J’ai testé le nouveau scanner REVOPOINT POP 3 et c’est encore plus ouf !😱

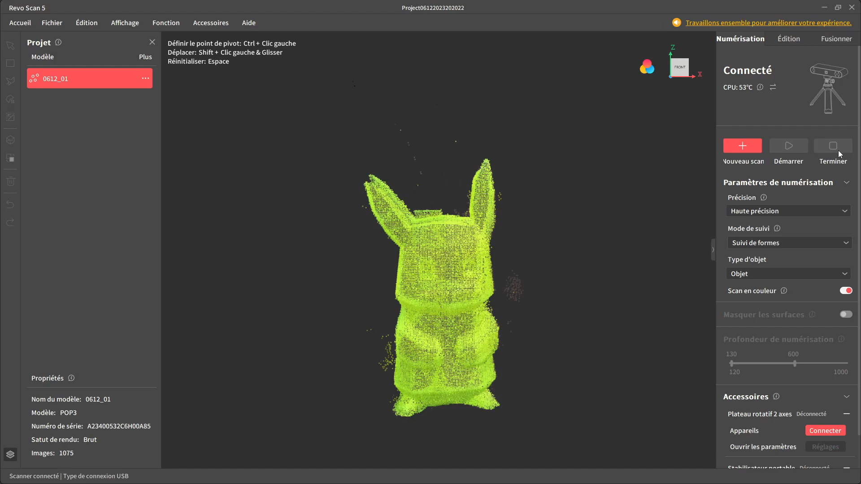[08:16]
Donc on va aller sur la partie édition. On va pouvoir voir le rendu brut.
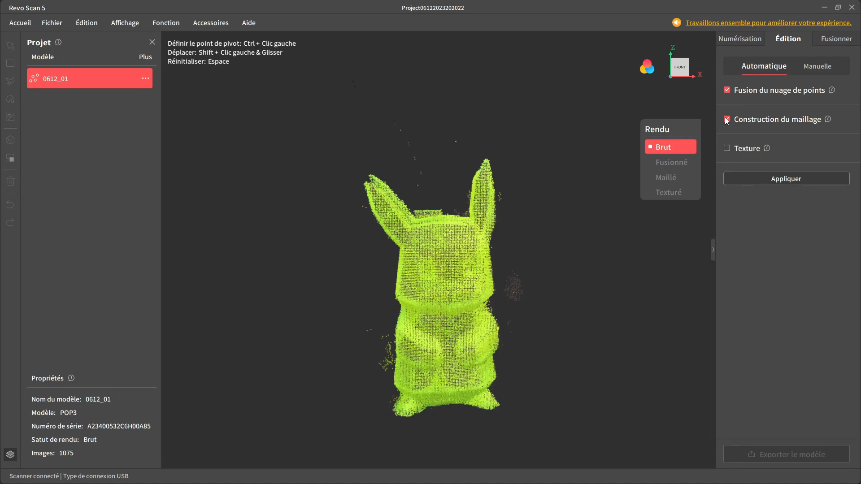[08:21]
On va pouvoir faire une fusion des points, une construction du maillage et de la texture en automatique ou en manuel. Alors pour ce premier récet, je vais faire en automatique.
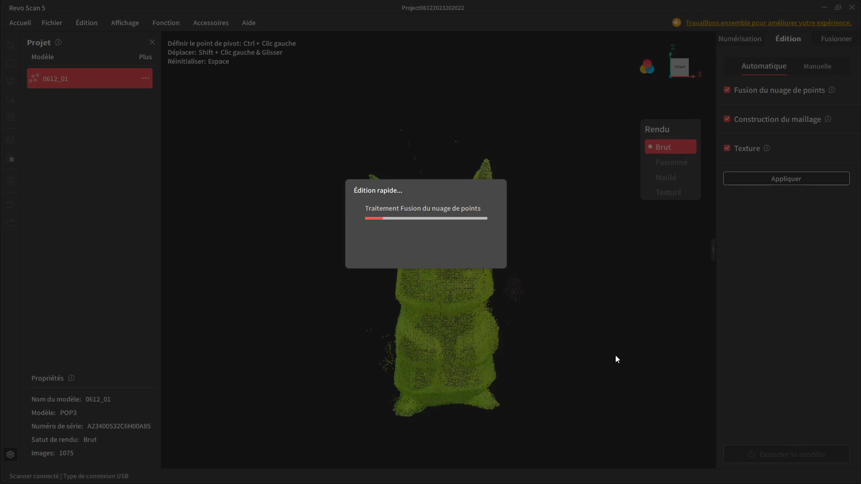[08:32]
En fonction de l'habitude et de l'expérience que vous aurez pris sur le logiciel, vous serez capable de le faire en manuel et puis d'apporter les réglages qui vous semblent le mieux, qui vous offriront le meilleur rendu.
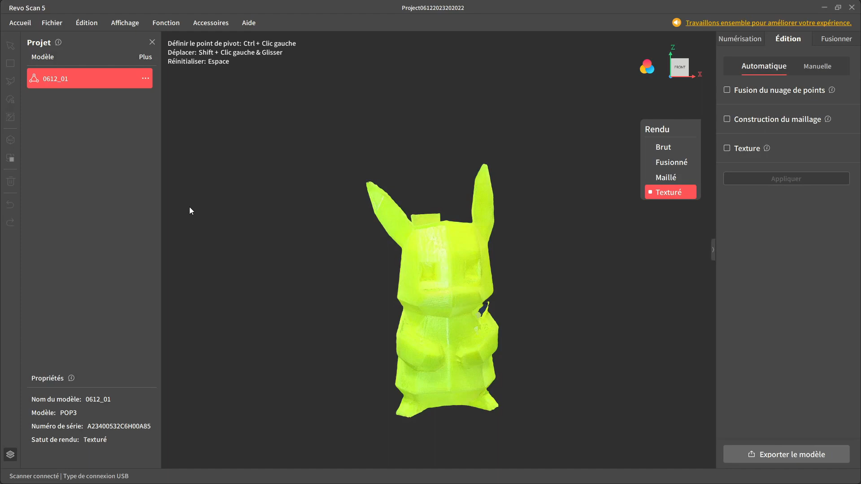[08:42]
Donc voilà ce que ça donne. On voit que ce n'est pas parfait, qu'il y a des trous parce qu'il y a des endroits qui étaient un peu cachés par d'autres.
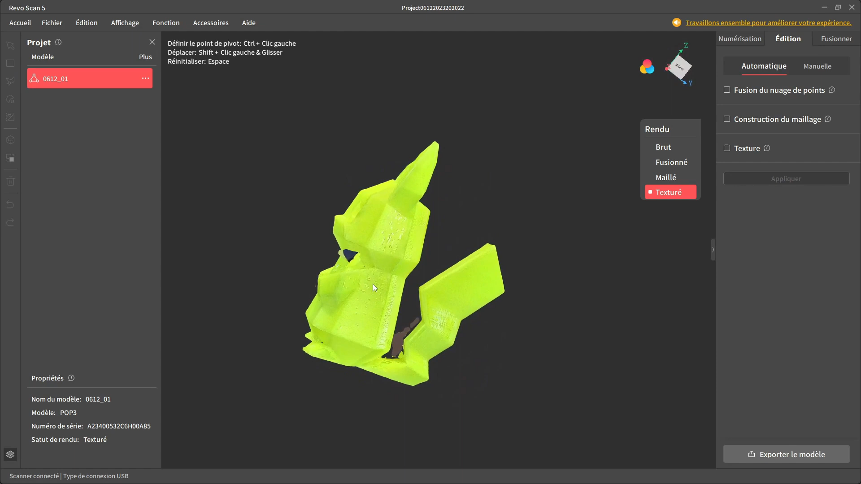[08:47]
Voilà, en couleur texturée et en format brut.
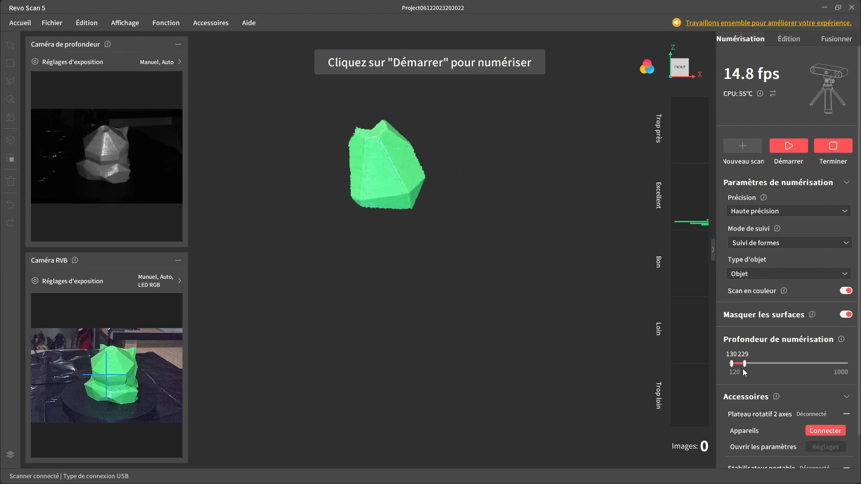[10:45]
Alors je ne vais pas répéter toutes les étapes que j'ai déjà répétées mais c'est pour vous montrer le résultat avec une autre couleur, une autre forme.
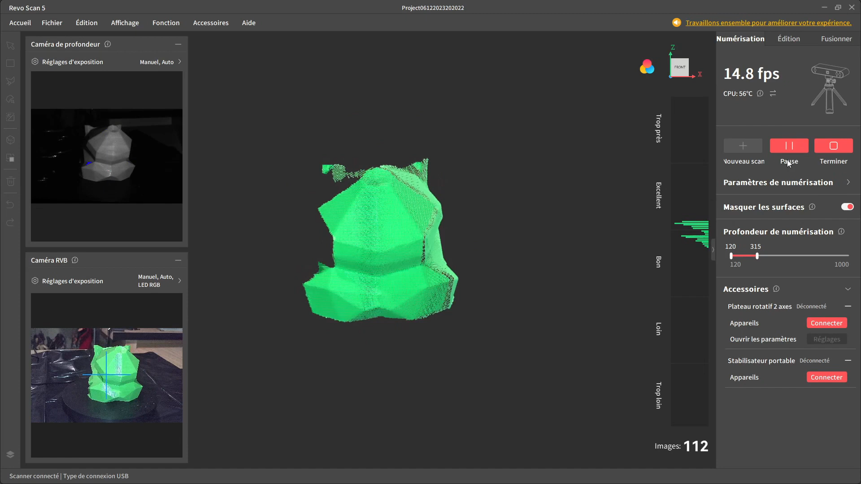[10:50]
Montrer que c'est assez similaire. Je trouve que le scanner s'en sort plutôt bien. J'ai l'impression qu'il décroche moins que le Revopoint Pop 2
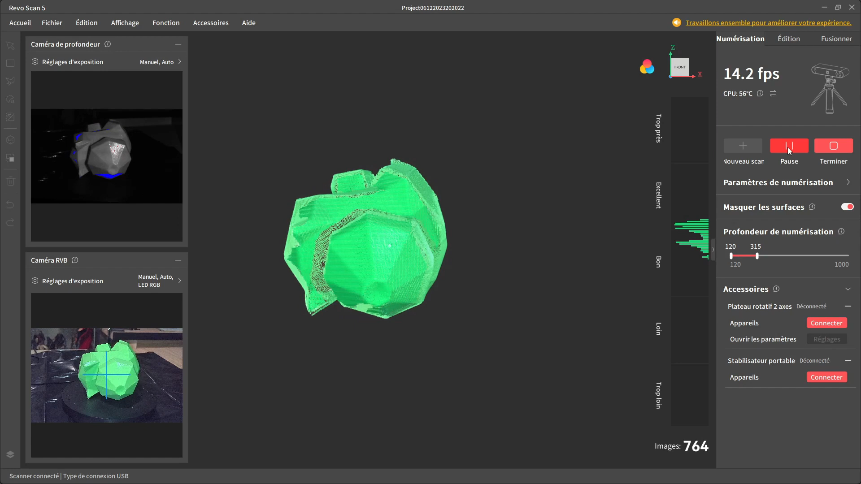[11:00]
que j'ai testé il y a quelques mois et
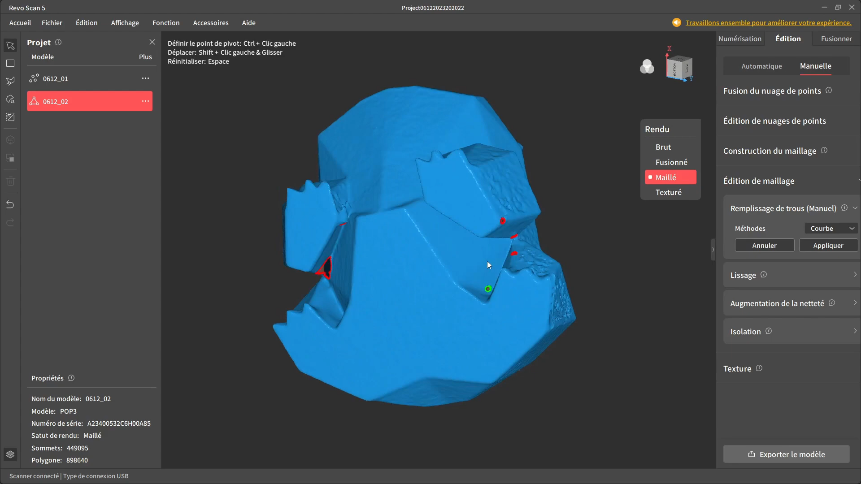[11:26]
fermée et exploitable pour de l'impression 3D,
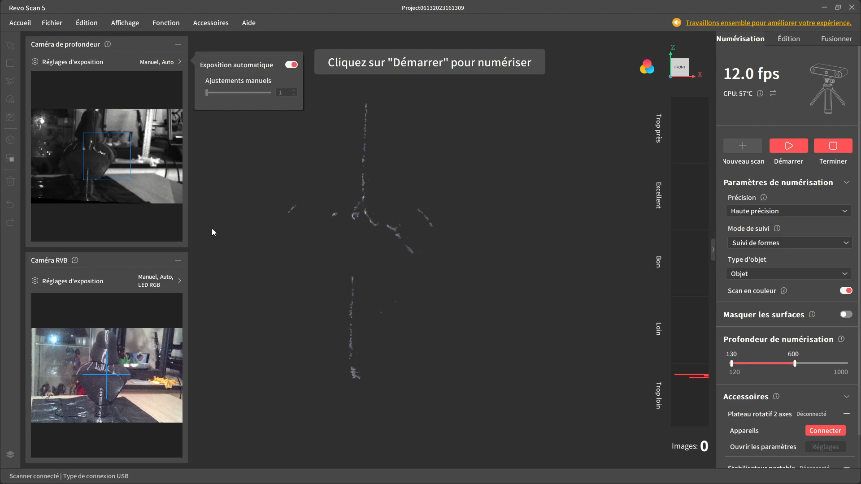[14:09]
C'est ce qu'on peut voir actuellement sur la capture d'écran du RevoScan 5,